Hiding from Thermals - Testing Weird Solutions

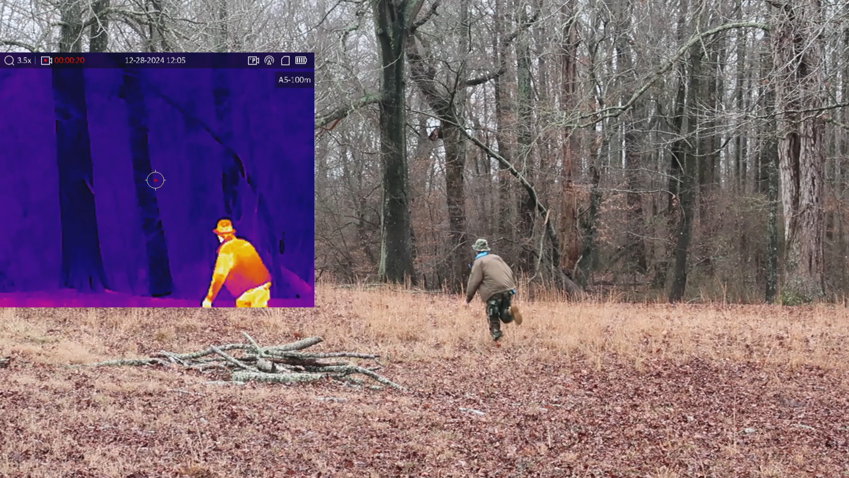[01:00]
Lima, west side of creek. Uniform. Woodland BDU. Neon blue hoodie.
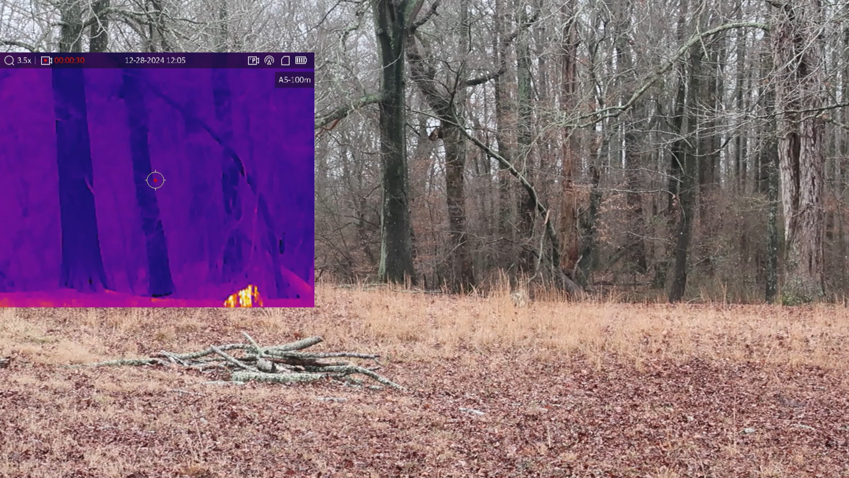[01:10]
Echo. None.
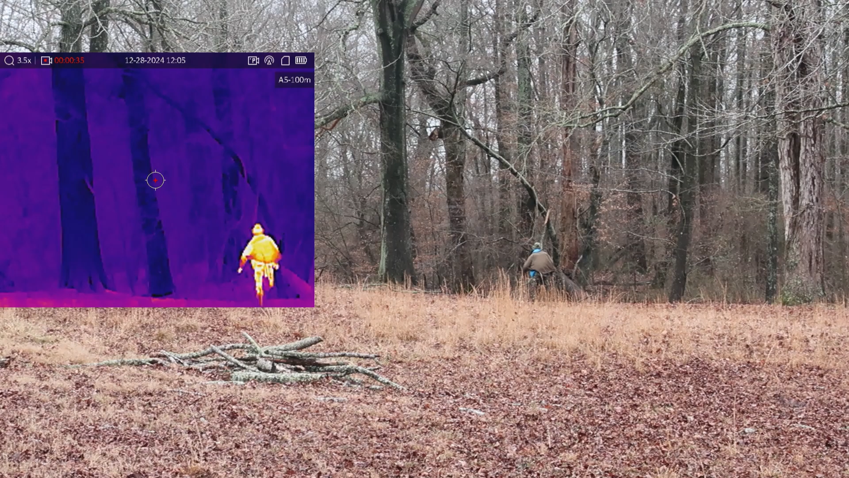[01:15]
Copy, Bravo Niner. Keep eyes on target. Subject is dangerous to himself.
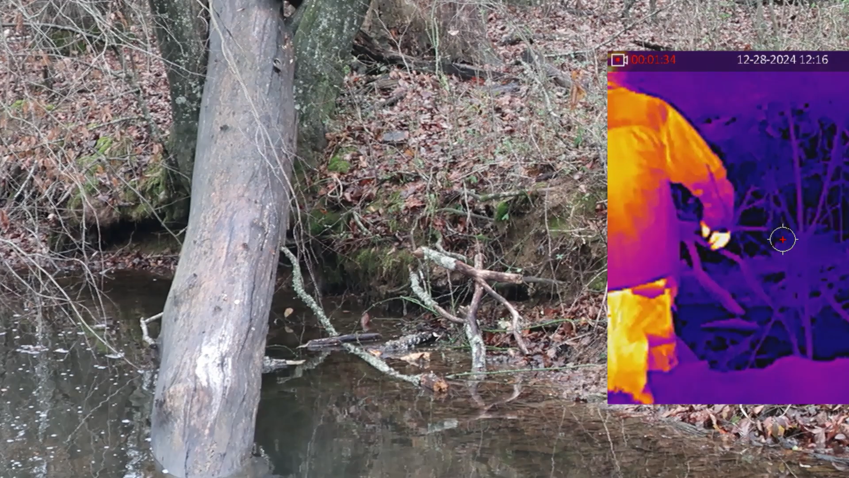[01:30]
Our intrepid fugitive has probably been influenced by Hollywood.
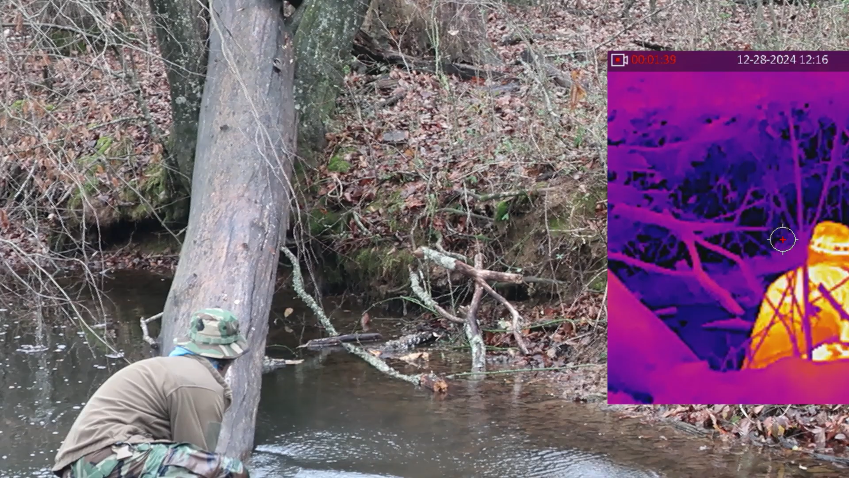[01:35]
He thinks he can hide from thermals down in the creek bed.
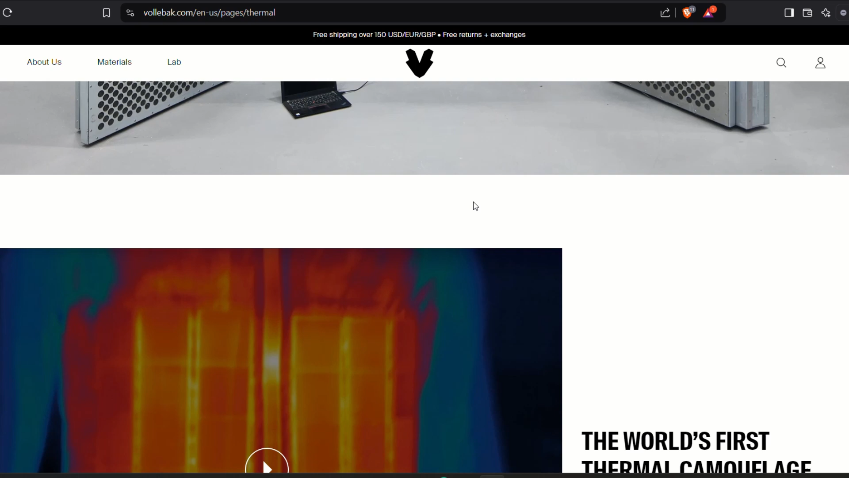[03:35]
Thermal camouflage seems to be either too gimmicky and ridiculous or overly
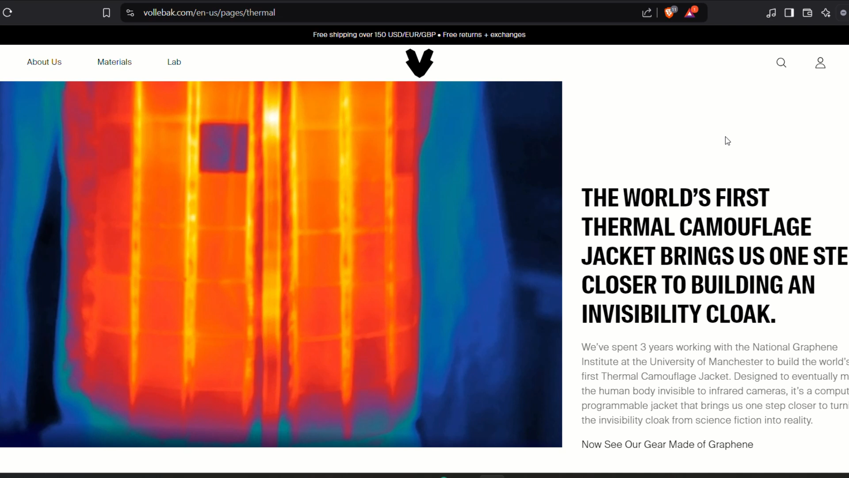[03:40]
technological and experimental like this graphene tetris jacket.
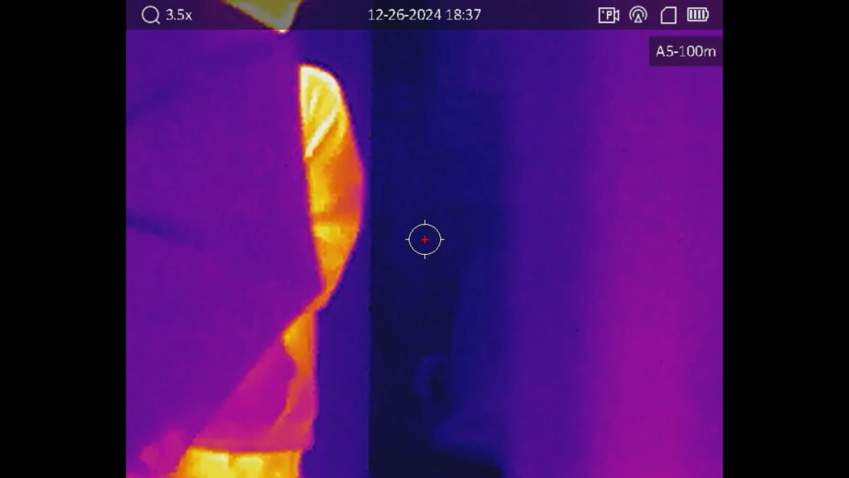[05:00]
while something might help reduce your thermal signature, it also has to maintain your camouflage in the visible spectrum and the near-infrared.
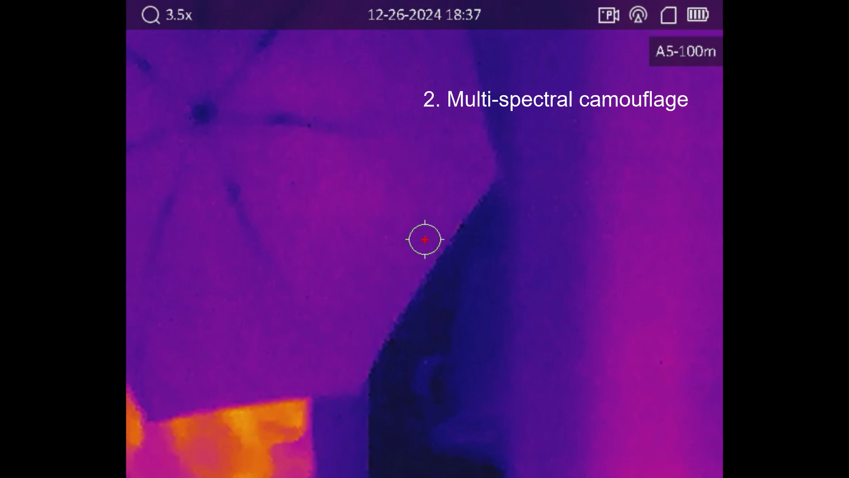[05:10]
You can't compromise concealment in visual and near-infrared just to hide from thermal.
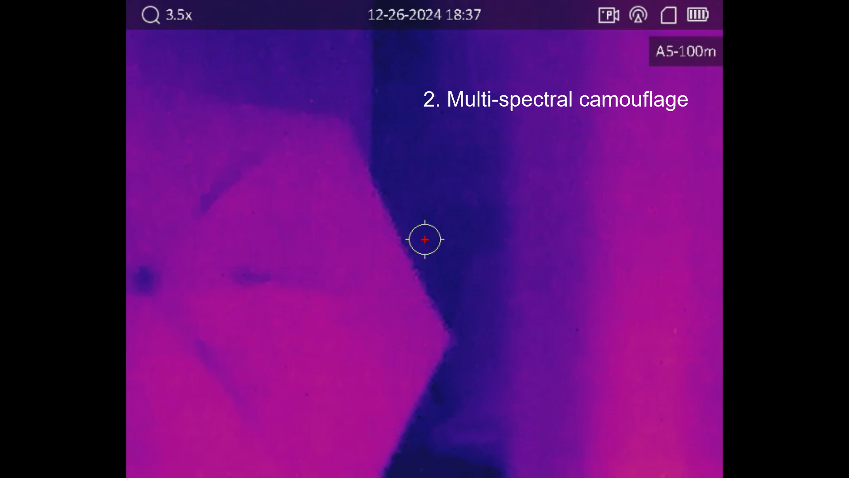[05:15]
So, like, if you wrap yourself in that reflective mylar blanket,
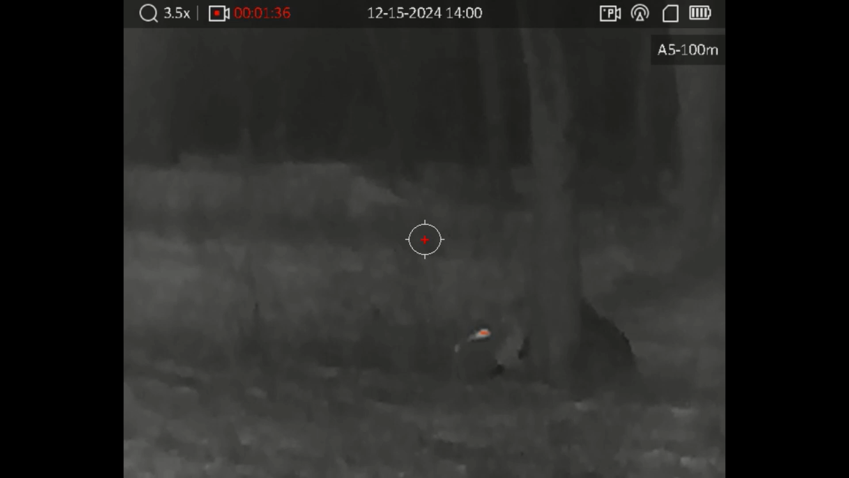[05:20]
you're doing more harm than good because everybody else can see you. Including the thermal operator, probably. Next, you have to consider, what is the thermal camouflage actually doing for you?
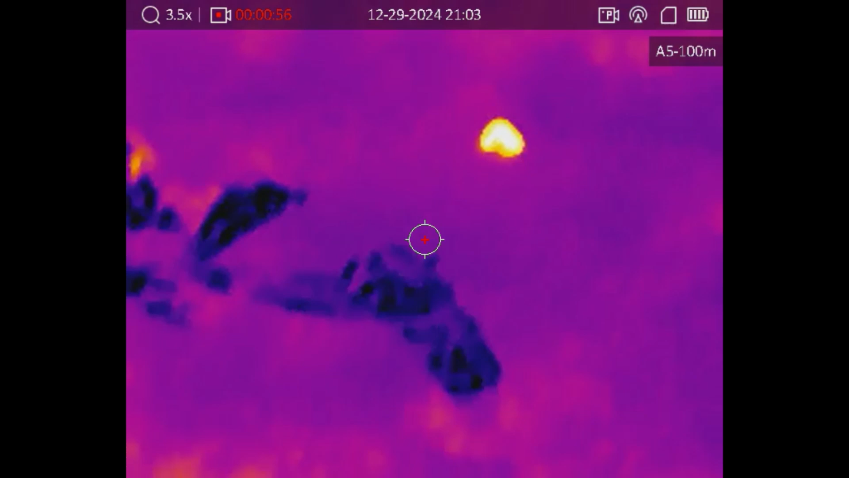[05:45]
So you have to understand a little bit about psychology and pattern recognition,
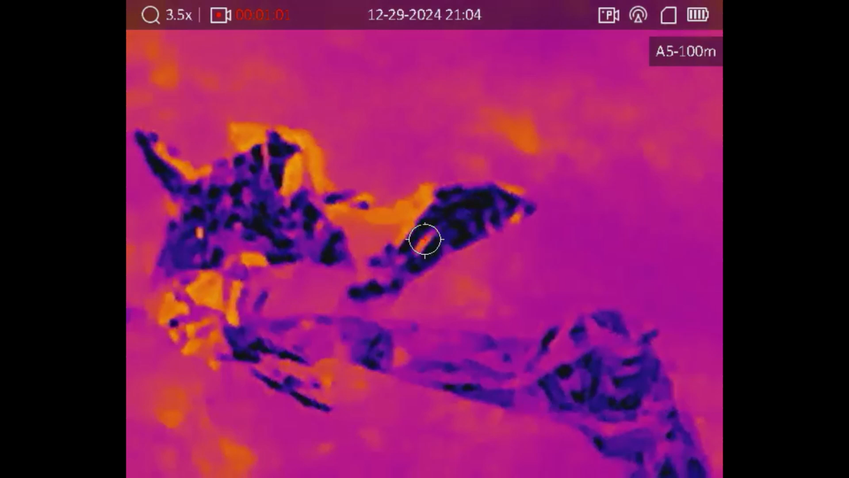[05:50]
but you also have to understand a little bit about the sensor itself and the limitations.
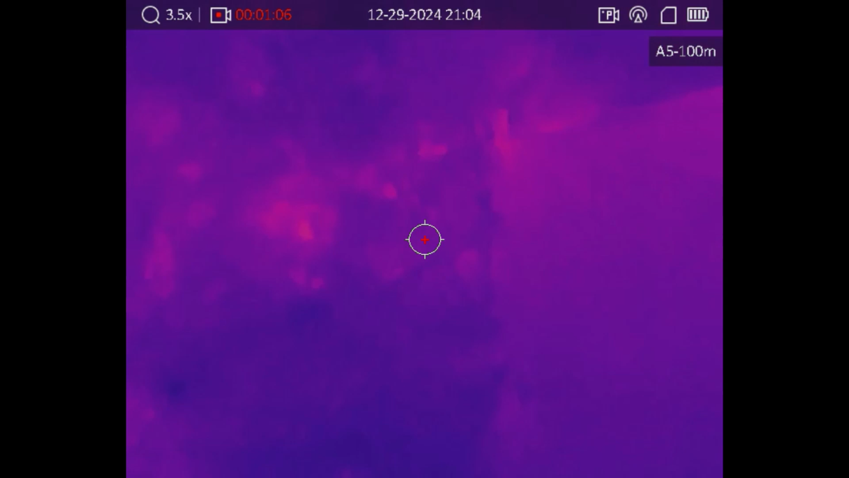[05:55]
So let's explore how to exploit these.